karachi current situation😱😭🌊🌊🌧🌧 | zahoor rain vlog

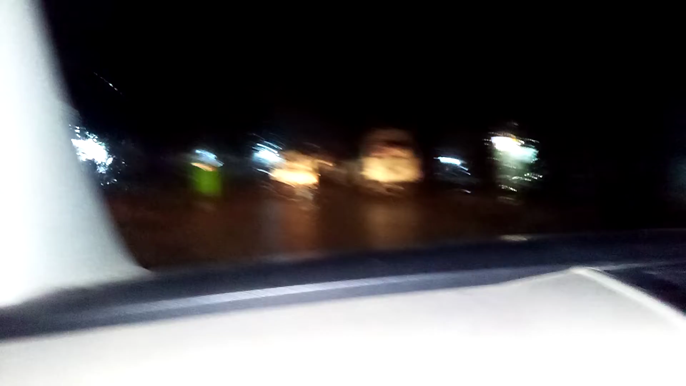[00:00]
ملکم ناظرین ناظرین آپ کو بتائیں میرا نام جھول آئی ہے کراچی میں بہت تیز سفانی بارش ہو رہی ہے لانڈی میں ہم کلینک سے واسوی آ رہے ہیں ہم پھج گئے اور بہت پانی ہے کراچی کو بہت خطر آئے